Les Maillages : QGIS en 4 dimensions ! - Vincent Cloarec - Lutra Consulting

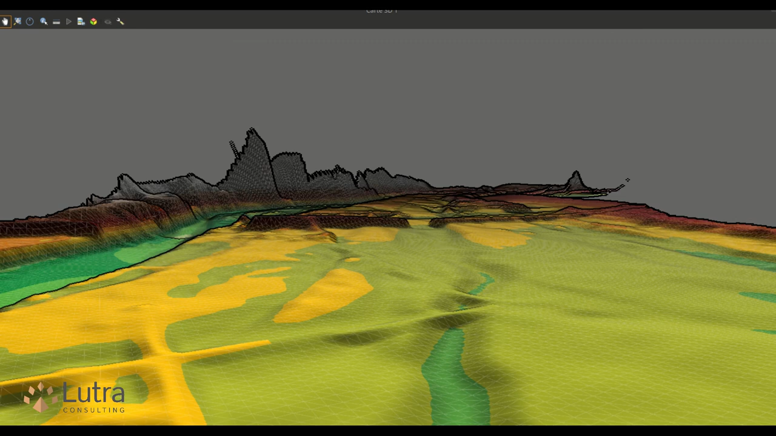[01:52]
Dans cette dernière, le maillage peut être rendu comme un terrain sur la base des positions verticales de chaque sommet. Chaque jeu de données peut être rendu avec comme position verticale la valeur de la donnée et une
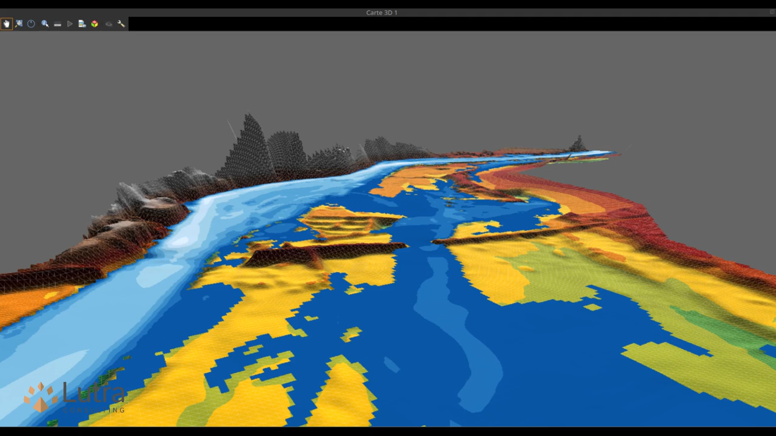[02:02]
coloration de la surface dépendant d'un autre groupe de jeux de données. La vue 3D supporte également l'affichage des vecteurs sous forme de flèches mappées sur la surface.